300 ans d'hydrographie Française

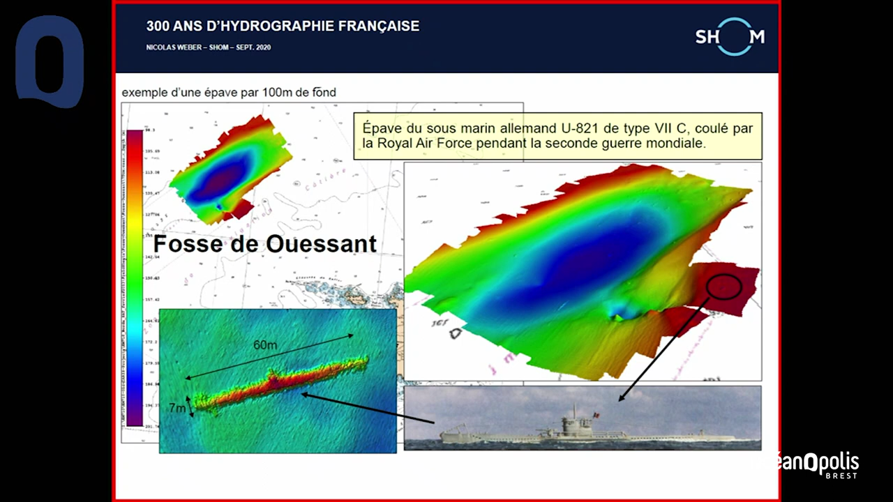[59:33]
le voilà après sur le fond tel qu'il a été détecté par notre sondeur le problème c'est que quand on commence à être très précis on commence à avoir des choses qui très précises mais beaucoup plus fines aussi et là c'est un banc de sable c'est le banc d'eau et sang également